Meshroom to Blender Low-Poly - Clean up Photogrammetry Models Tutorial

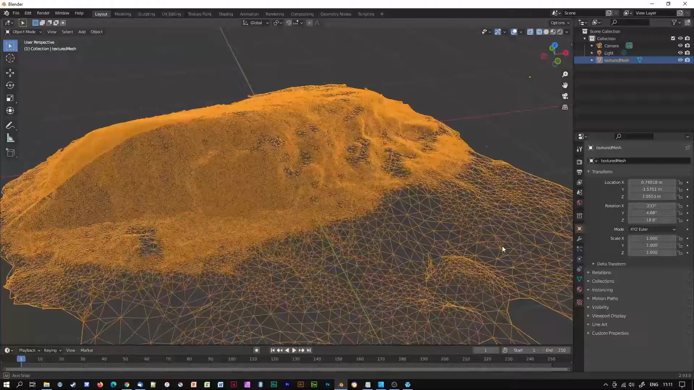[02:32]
In areas there are holes, with a mixture of large and small faces, and there are regions that should be removed from this model. Let's keep things organized.
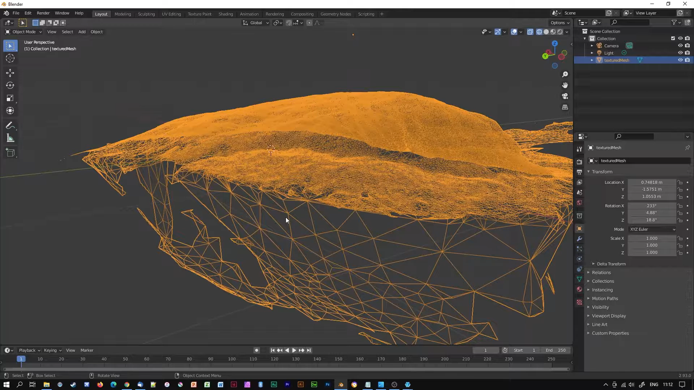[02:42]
Rename your object by double-clicking here and typing in High Res.
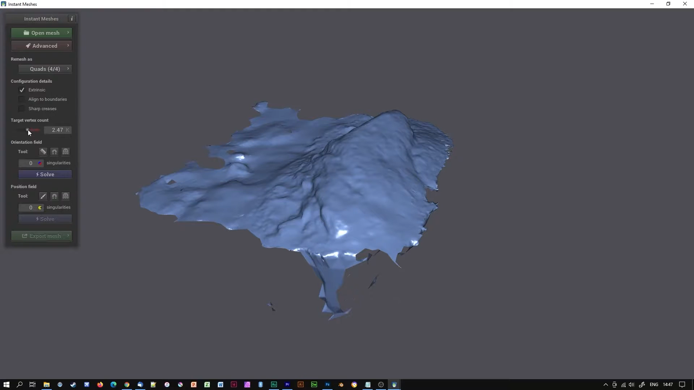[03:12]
Click on Solve under Orientation field and use the Orientation comb to cause the mesh to curve around your object. This will help later when unwrapping it for texturing.
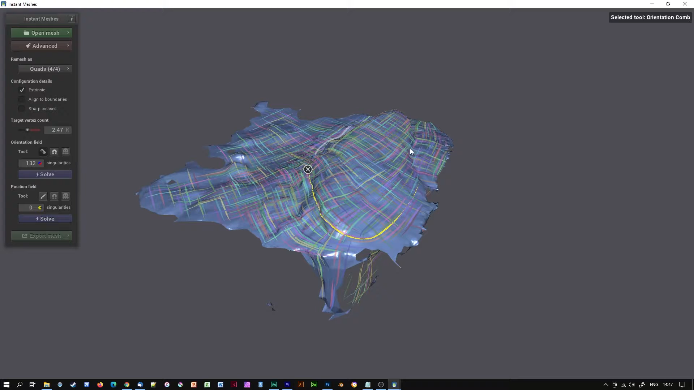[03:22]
Click on Solve beneath Position field, then click on Export Mesh.
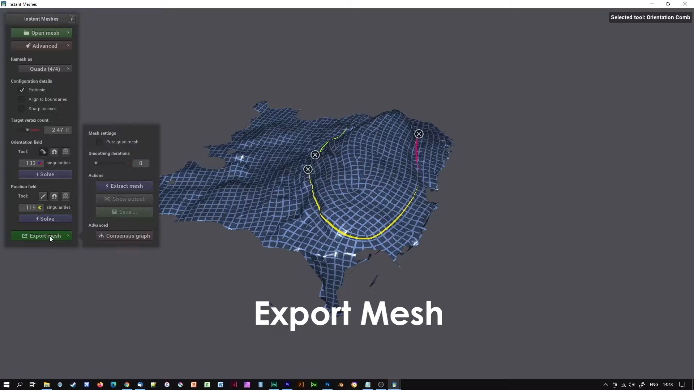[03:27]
Under Mesh Settings, check Pure Quad Mesh with Smoothing Iterations of 1,
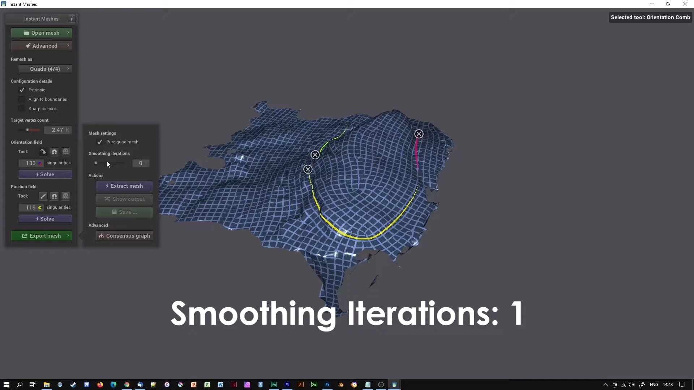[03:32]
then click Extract Mesh, and then save your model.
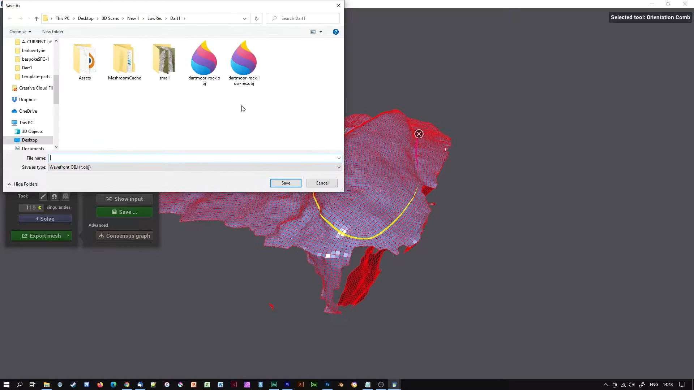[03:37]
I will rename it as Low Res.
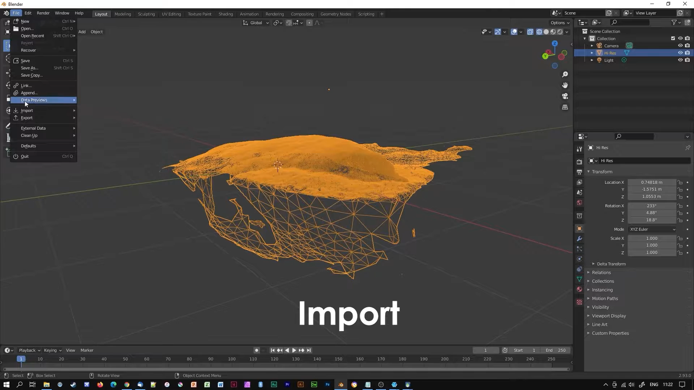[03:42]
Import your Low Res OBJ back into Blender and rename it. I will call mine Low Res.
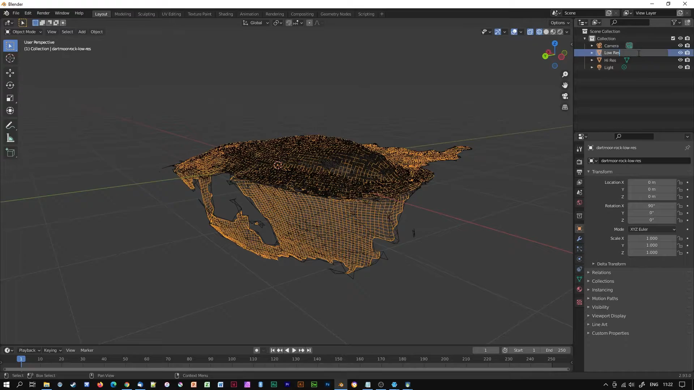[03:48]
For now, I will hide the High Res version.
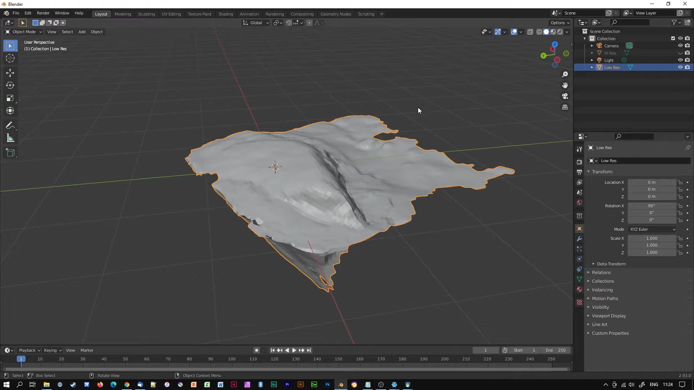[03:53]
Go into Solid Viewport Shading and press the Tab key to take you into Edit Mode. With Edge Select selected, ensure that all of the mesh is selected by pressing the A key until the mesh turns orange.
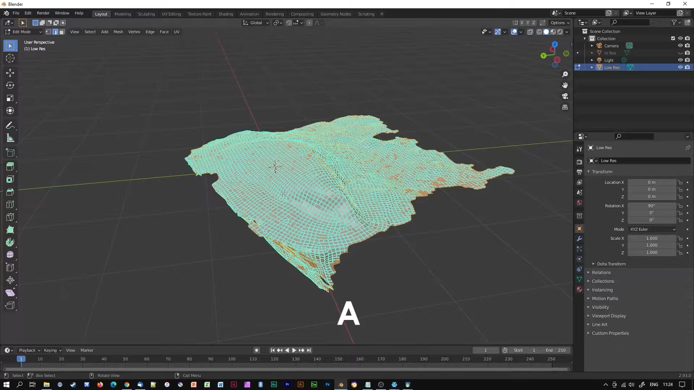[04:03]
Right click and choose Clear Sharp. Now tab out of Edit Mode, right click and choose Shade Smooth.
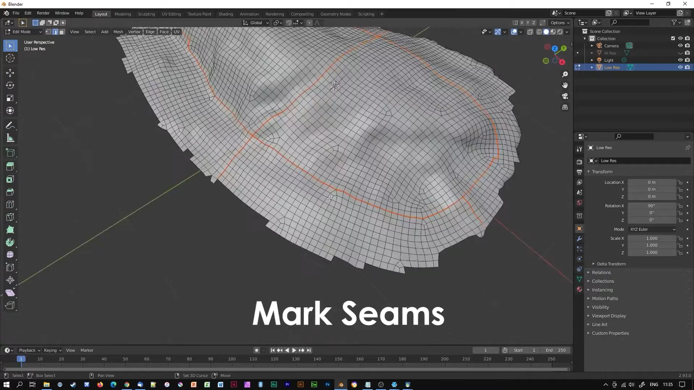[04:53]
Now in Face Select Mode, press A to select all and then U to bring up the unwrap options.